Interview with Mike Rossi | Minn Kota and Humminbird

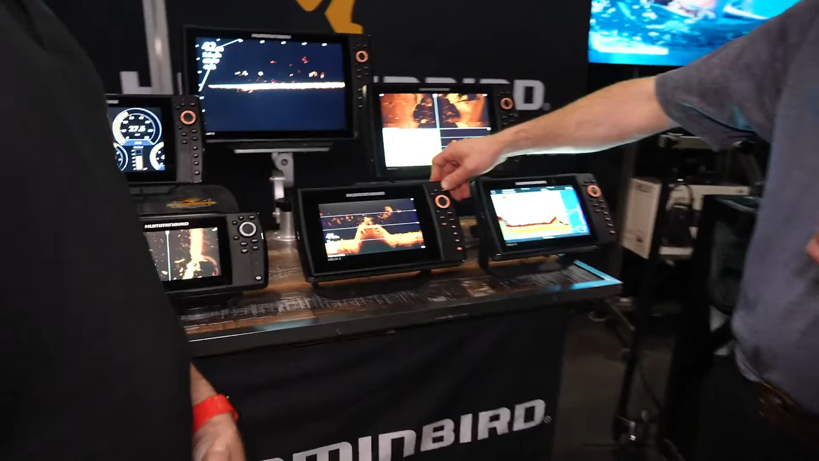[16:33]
uh, in a helix seven is mega down imaging plus. So although helix seven is available in mega down imaging plus actually extends range.
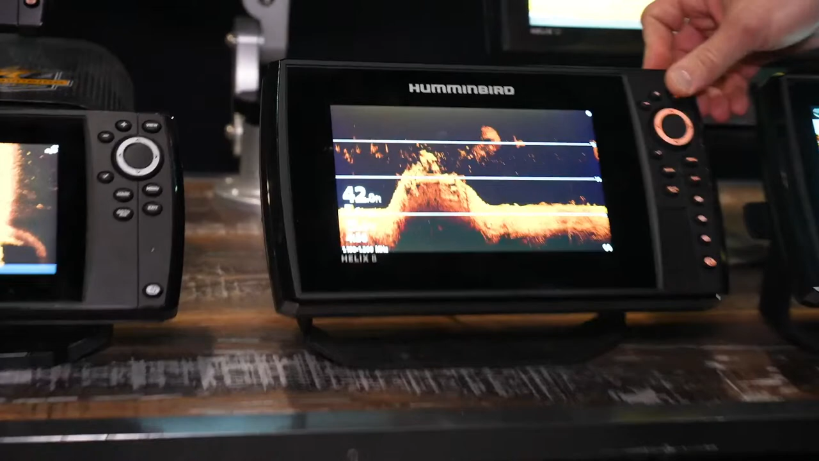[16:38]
So I was talking before about how far out you can see.
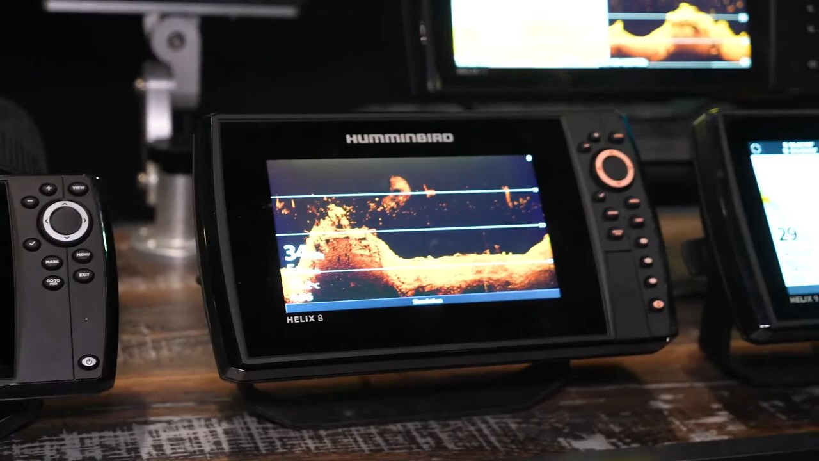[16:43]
So plus would definitely be the, the most range that you'll get. And that's 200 feet per side for down image or for side imaging.
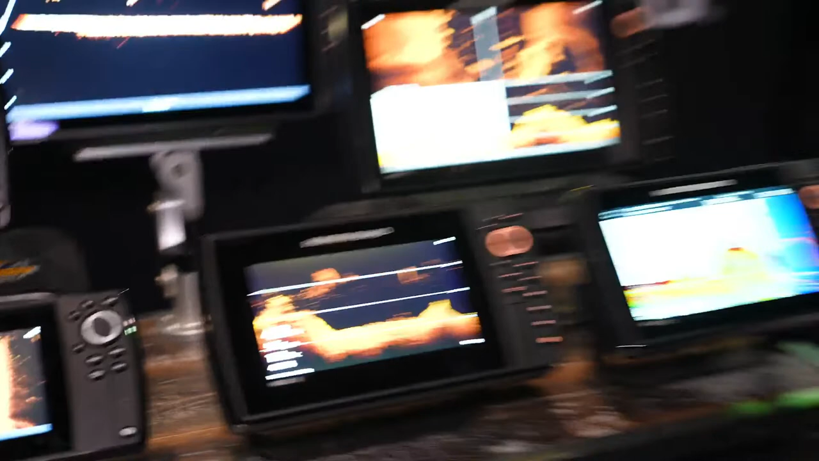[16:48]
Sorry. And then all obviously when you go up to a nine bigger screen, right?
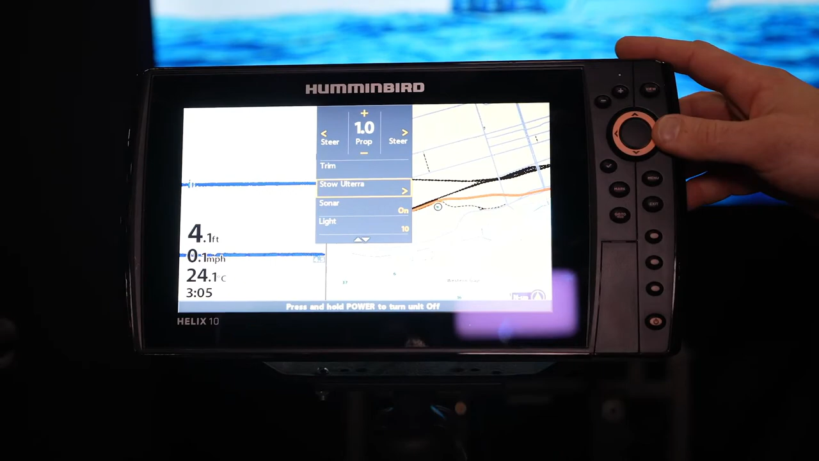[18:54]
On screen: depth 4.1 ft, water 24.1°C, speed 0.1 mph
So I'll show you here how that would work. I would just go to my onboard menu by
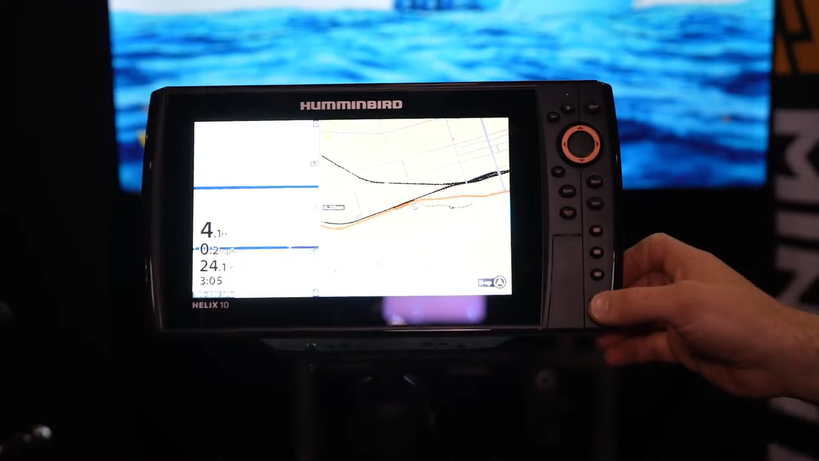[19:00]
tapping the power button and going down to still all Terra hit the right arrow.